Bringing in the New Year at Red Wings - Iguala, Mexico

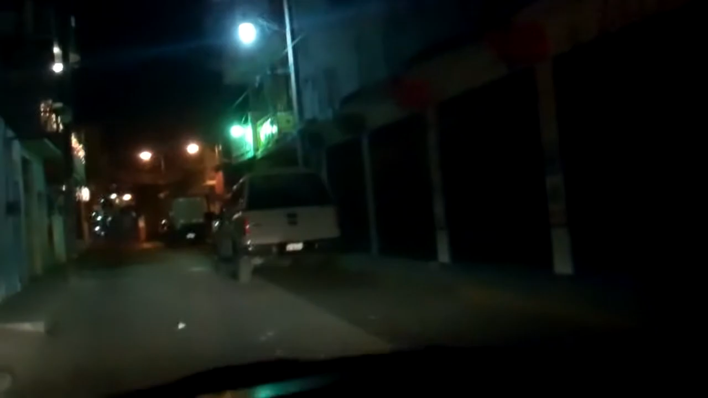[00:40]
All right, let's continue on. FYI. Yeah. There's no one at Red Wings. There's no one at Red Wings? Why? Wow. We were supposed to wait for Dino.
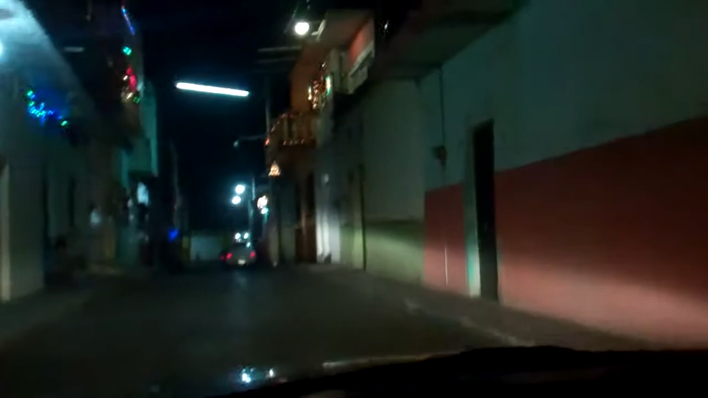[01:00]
Oh, well, they wanted me to move, so I moved. You didn't tell me that. Oh, a little late now. It smells like fireworks. I think everybody's lighting shit. Enjoying 2014. So you feel any older?
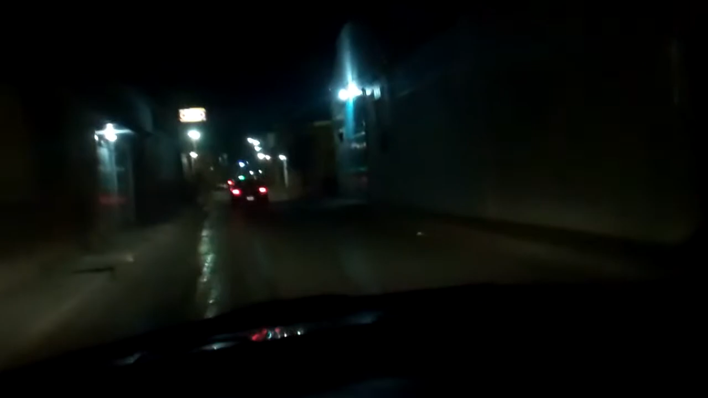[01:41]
Oh, what the fuck? Whoa, wow, what the hell?